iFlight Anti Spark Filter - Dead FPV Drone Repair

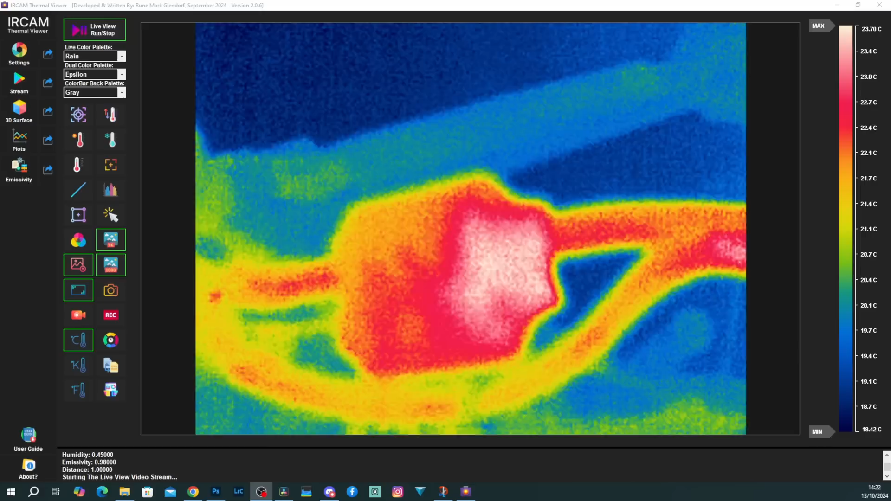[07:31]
Okay so looking at the thermal camera if we power up the unit
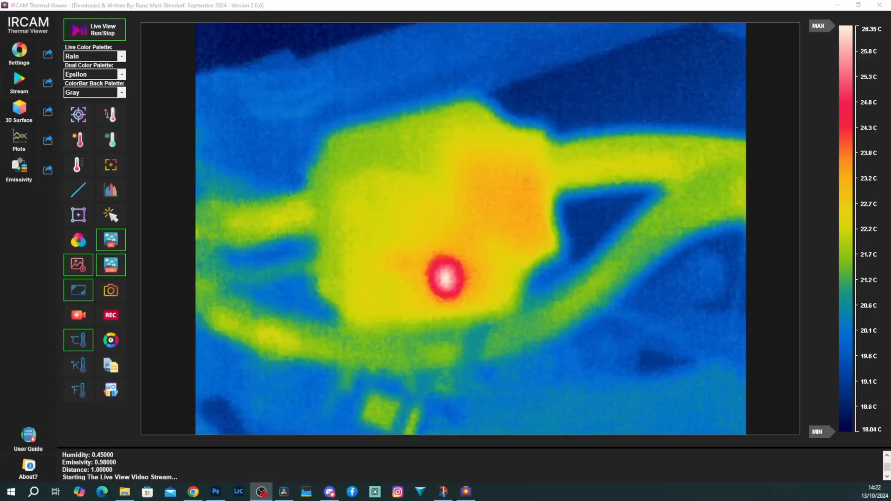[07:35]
On screen: scale top 26.35°C, scale bottom 18.04°C
oh wow look at that instantly you can see there that something is getting hot
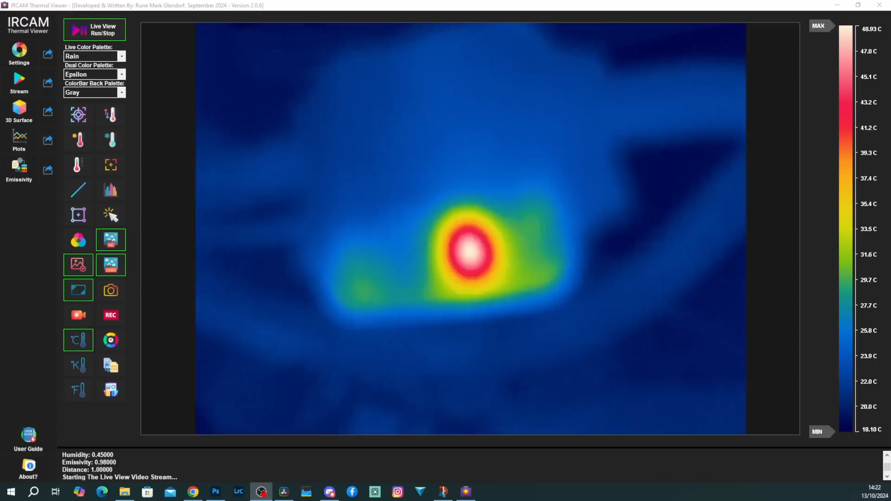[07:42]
now it is in its protective cover at the moment so it's going to be hard to show you but clearly something there is getting very hot just looking at it under the macro lens it's going to be hard to really show you it any easier under that it looks like it's the IC I think what we're going to have to do is get the plastic covering off it so we can have a closer look.
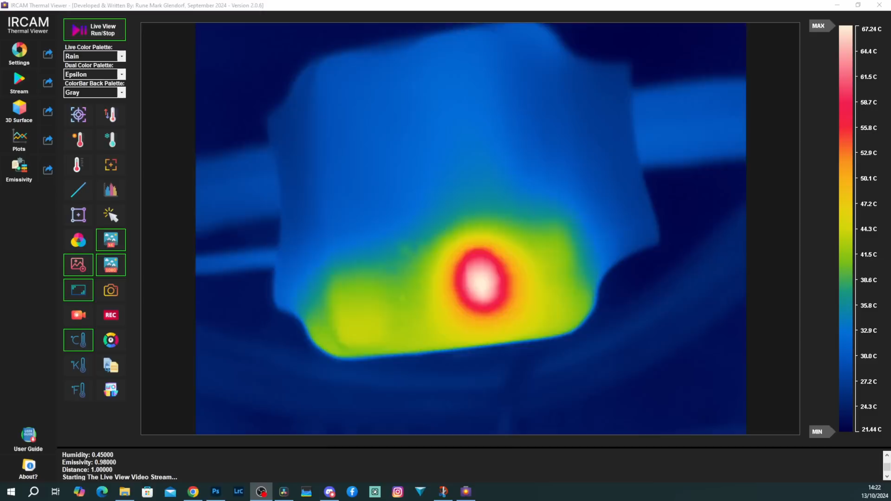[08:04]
Okay so I've now removed it from the quad and I've also removed the plastic covering as well now I believe it's that IC there that's
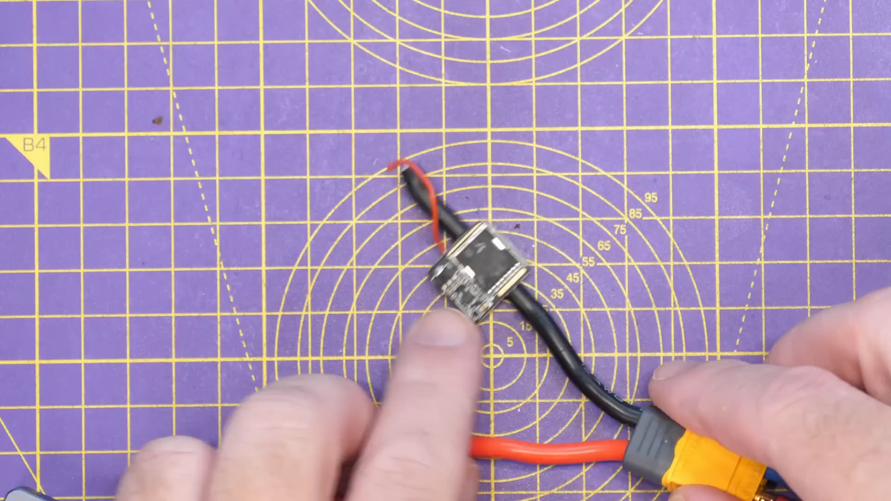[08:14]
getting hot but what we'll do is we'll get it back under the thermal camera and see what happens when we power it up externally there's no load on it at this point so it might not do it but if it doesn't I can always solder an XT60 on there and use it as a pass through.
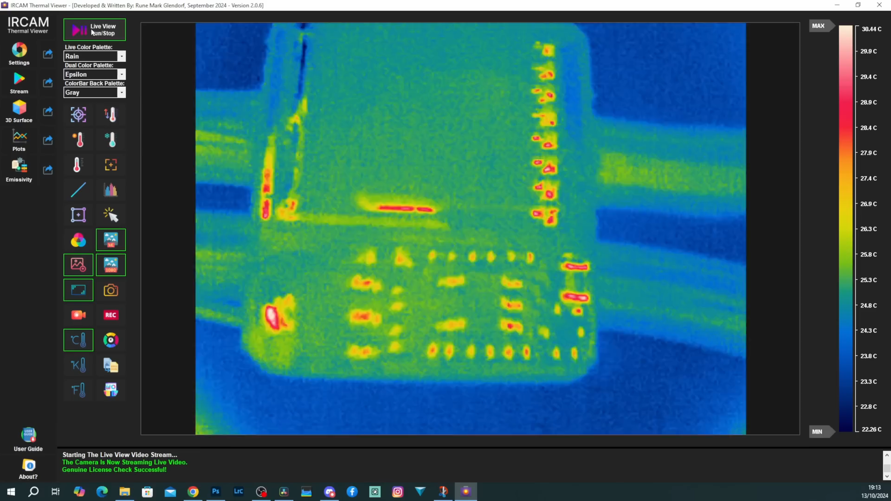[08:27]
Okay so if we now power it up let's see what happens
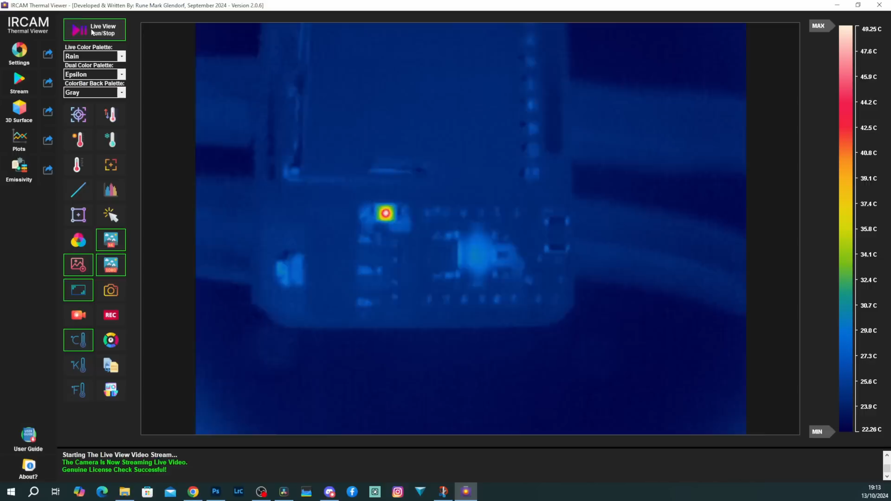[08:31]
oh there it is very clearly that transistor there that is getting very hot that is that five legged one
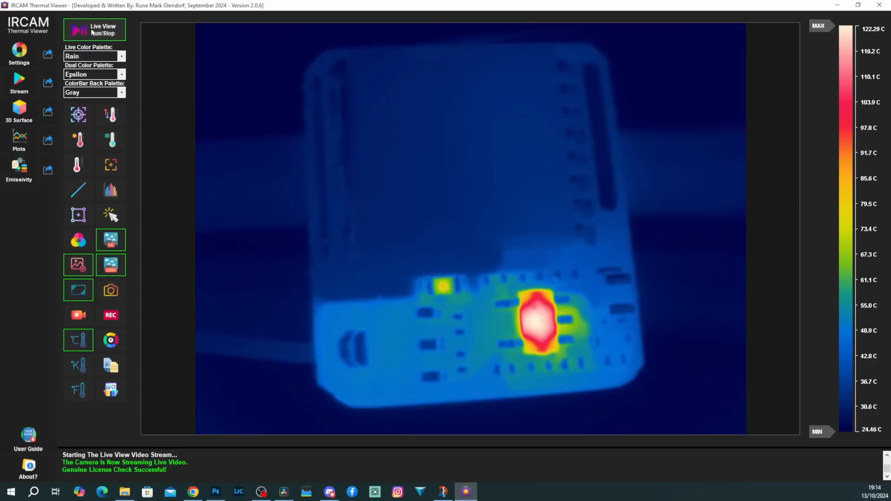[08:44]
On screen: scale top 122.29°C, scale bottom 24.46°C
also there's some heat on that resistor there as well so something is dumping through
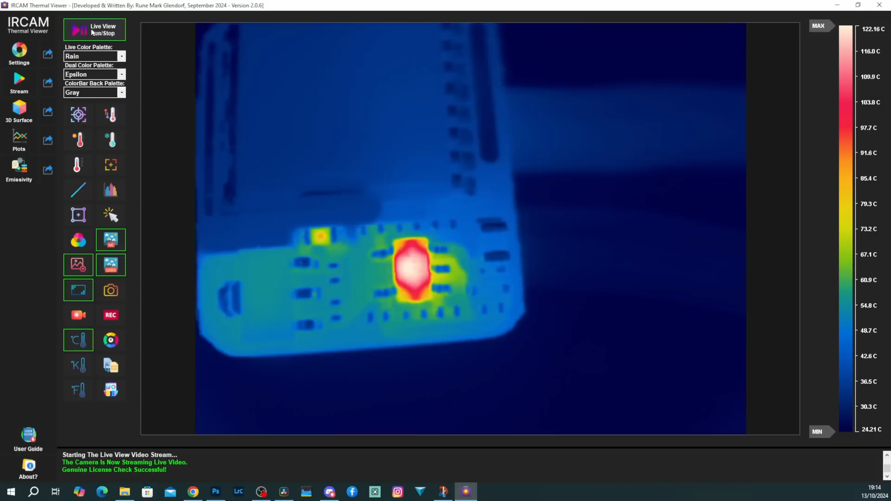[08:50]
that but it is that transistor that is showing the most heat compared to anything else I've just turned on the temperature tracking and
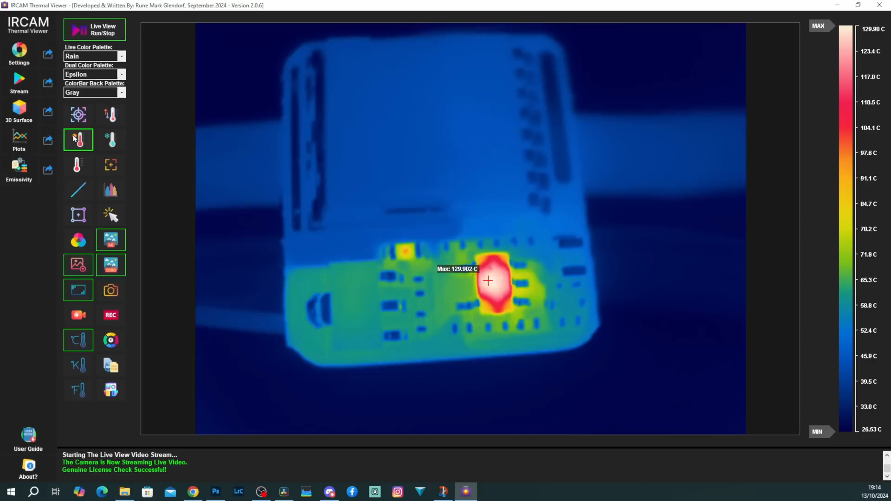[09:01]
On screen: scale bottom 26.53°C
you can see that it is well over 130 degrees so yeah that is not remotely happy at all.